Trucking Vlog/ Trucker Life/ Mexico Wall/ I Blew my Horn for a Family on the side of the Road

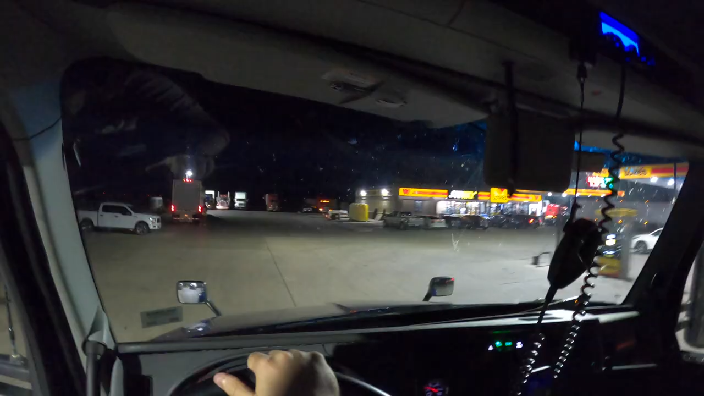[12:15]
This definitely looks like it's an old Love's.
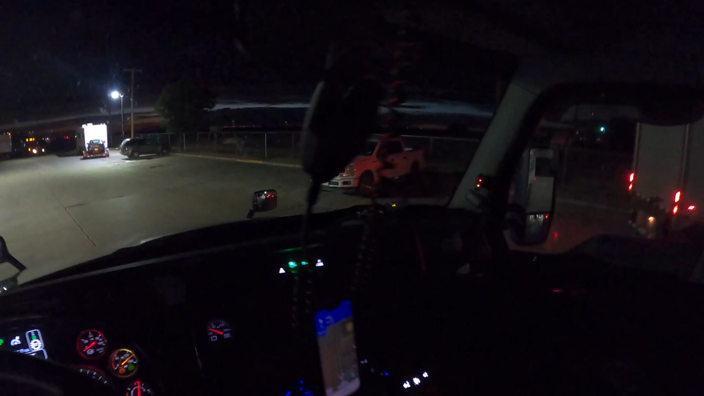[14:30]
I cheated there a little bit. I probably could have got it in there, but I just said, you know what? If I just pull up and use all that room, I can just set up a good straight back.